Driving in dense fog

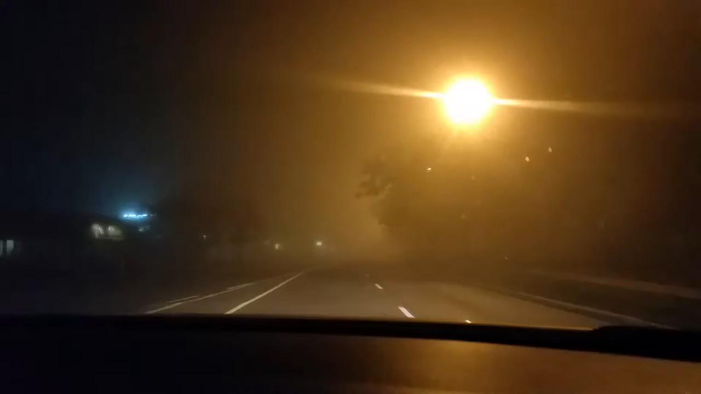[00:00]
meters. Straight. Can't really see too far on this either. Oh, it's flashing. Quite misty.